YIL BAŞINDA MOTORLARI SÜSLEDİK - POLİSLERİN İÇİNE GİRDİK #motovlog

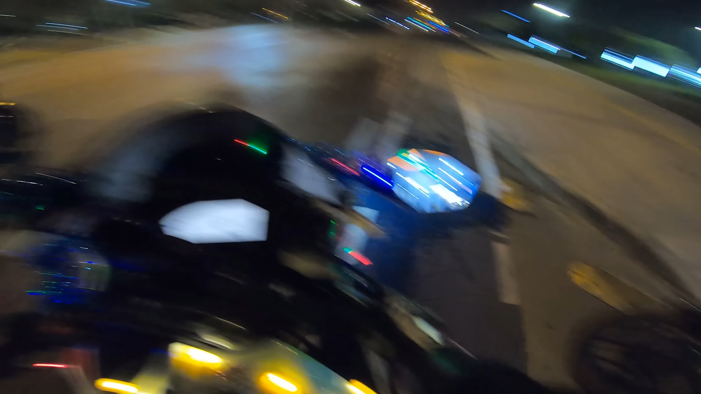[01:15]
Yollar bomboş Sadece polis görüyoruz Ve siren görüyoruz yani İnanılmaz bir gürültü var MT9'da
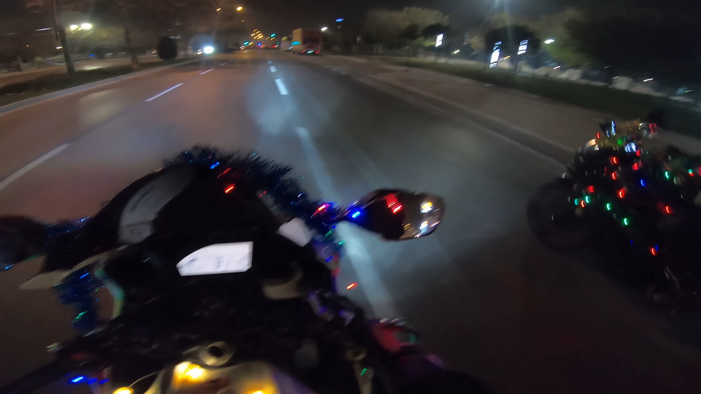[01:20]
da egzoz var Bende de egzoz var Bir canda egzoz yok Şu an en rahatımız
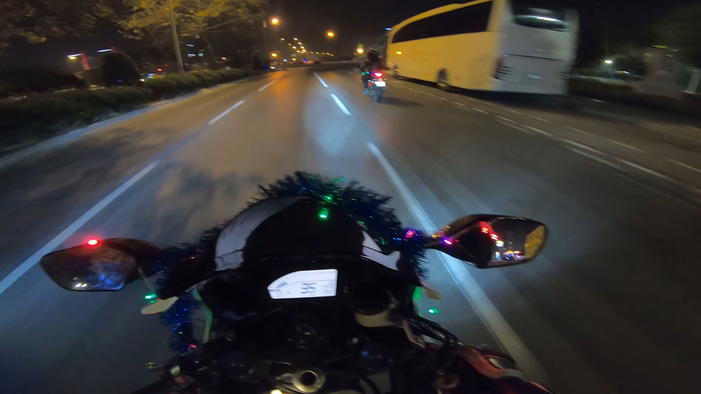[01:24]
can yani arkadaşlar Şu ışıklardan ceza yemesek bile yani egzozlardan yiyebiliriz Bakalım inşallah bir problem bir sıkıntı yaşamayız Çıktık yola süslü süslü motorlarla Çok
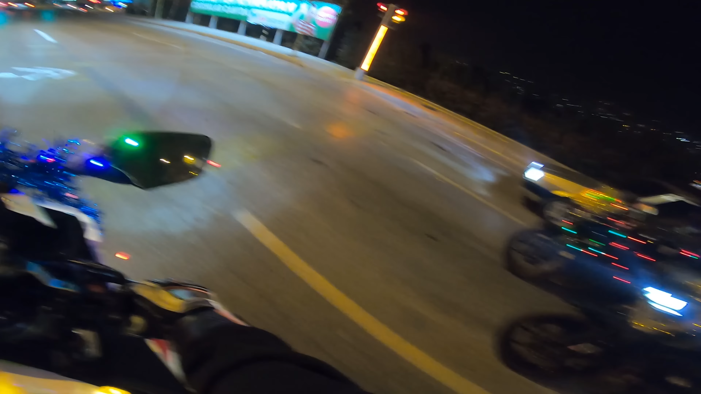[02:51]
gider geliriz de Pek emin
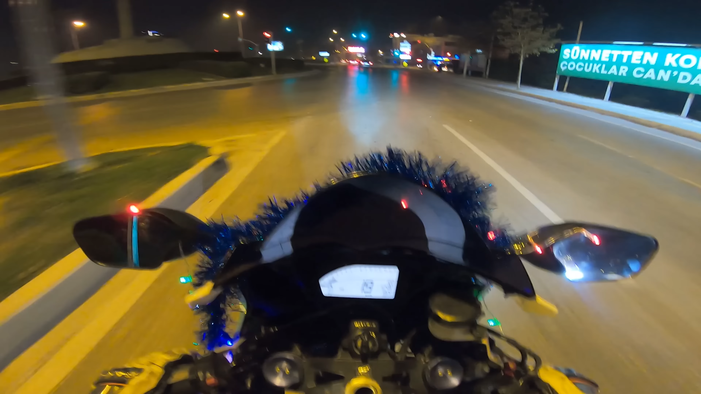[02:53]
değilim Bu videonun sonu Çekicide de bitebilir Bilmiyorum Hahaha Hahaha Şu anda arkadaşlar Aldığımız bilgilere göre Trafiği kapatılmış Alsancak kordon trafi biz kordona girecektik Lakin trafiğe kapalı Bakalım girmeye çalışacağız Polis abilerimizden bir izin Bir şeyler almaya çalışacağız ama bunun pek Mümkün olduğunu sanmıyorum Bakacağız artık
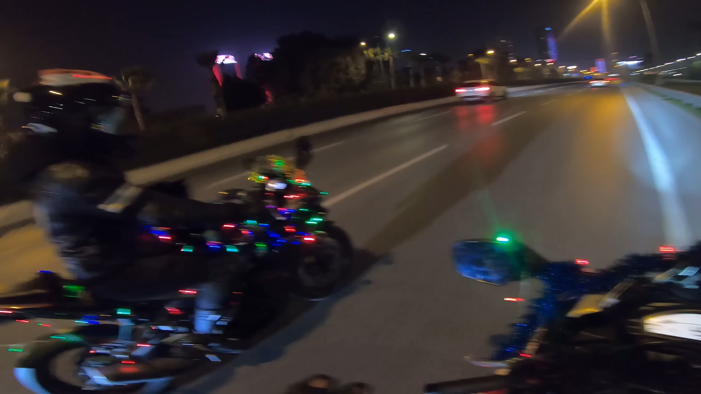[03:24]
Tabi ki bu şekilde polislerin yanına Gitmek ne kadar mantıklı hiç bilmiyorum arkadaşlar Arabadan bakıyorlar Fotoğraf video çekiyorlar Bak can kaçırmıyor Tabi ki fırsatı Bir ince de gazlayalım Motorlarımız hararet yapmasın Ne oluyor? Ne oluyor lan?
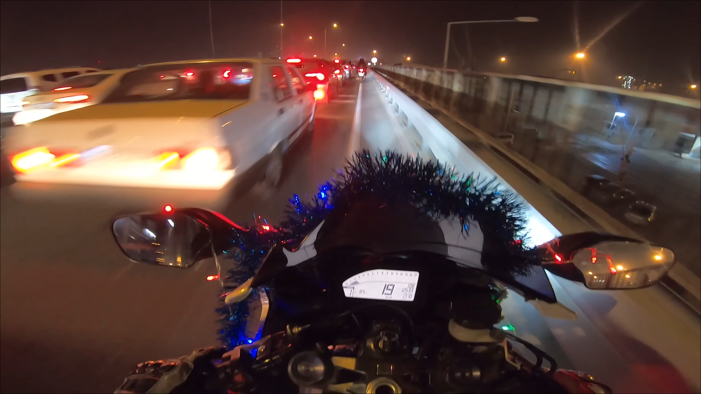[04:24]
Şöyle Tamam geçtik ya Evet trafik var haliyle Çünkü dediğim gibi Alsancak'ın bazı bölgeleri Trafiğe kapatılmış Bakalım ne yapacağız? Ne olacak? Hiç bilmiyorum Sanırım Türkiye'de bizim gibi şöyle bir manyakçı işleri yapan yok diye biliyorum Ben görmedim yani O yüzden biz abi şu videoyu lütfen beğenelim Sanırım ceza yiyeceğiz arkadaşlar Ben öyle hissediyorum Yemeden eve gidersek mutlu olurum Yeni yıla mutlu girerim yani
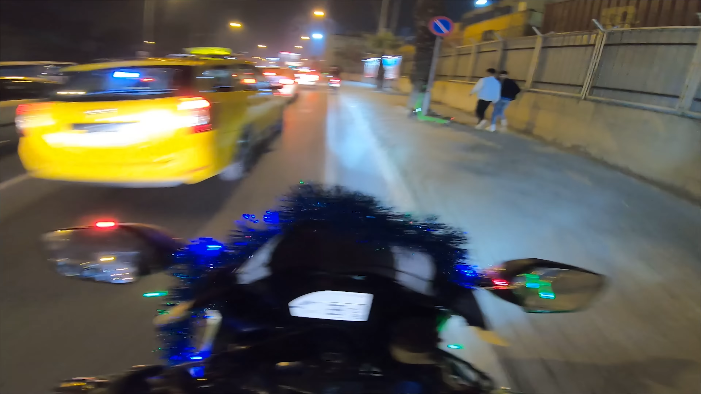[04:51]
Bize her türlü durduracaklar arkadaşlar Bu bir garanti Oğlum oradan gidilmiyor ki
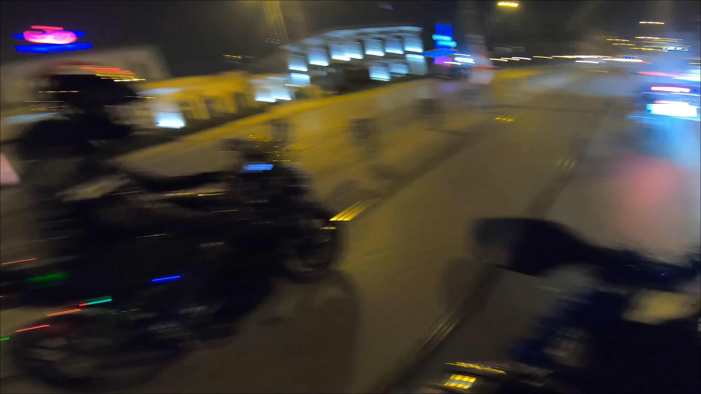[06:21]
Evet Ulan bugün tramvay falan yok değil mi lan Tramvay yolundan gidiyoruz ama Can arkadan bağırdı Işıkları aç diye
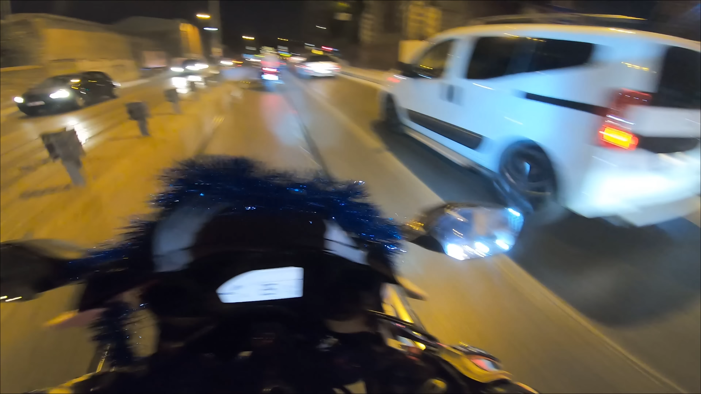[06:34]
Korvetle video gelsin mi Eğer istiyorsanız Korvetle bir video gelir Otobanda bir gazlama yaparız
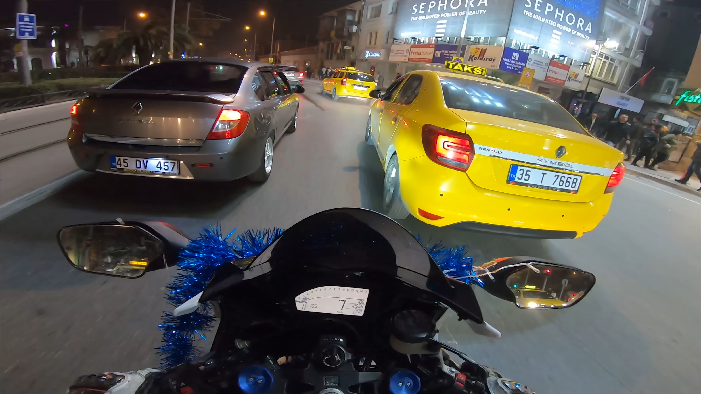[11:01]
Evet şöyle devam abi Her yer polis Her yer polis arkadaşlar
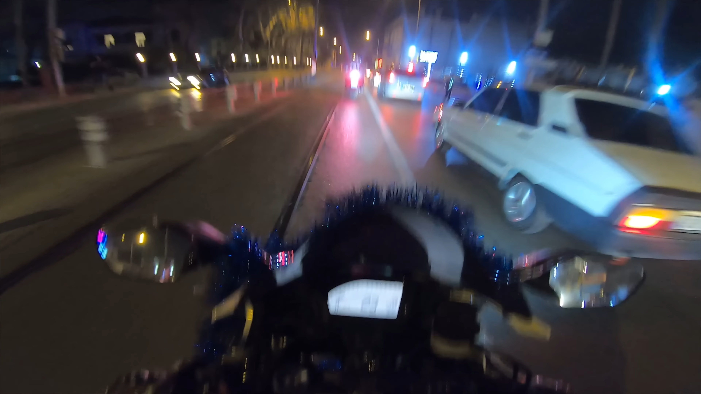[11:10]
İnanılmaz bir polis var Alsancak resmen polis kaynıyor Biz de cesarete bak Yunus polisinin arkasından devam ediyoruz Abi şaka gibi ya Ben bu videoyu böyle beklemiyordum
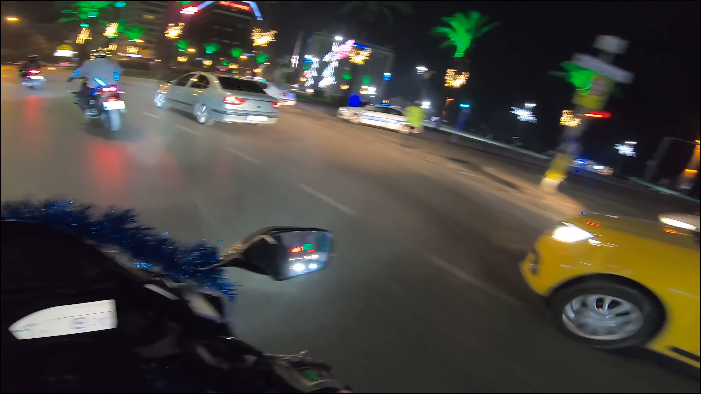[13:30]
Of of şuna bak arkadaşlar Lan harbiden bak kaç tane polis gördüğümü Sayarsa bir kişi Tam olarak doğru bilirse Ona bir sürprizim var ya Ona bir hediyem var Gerçekten çünkü bu zor bir şey Şuna bakın abi Ben hayatımda yani toplasan Tam 10 senede görmediğim polisi burada gördüm ya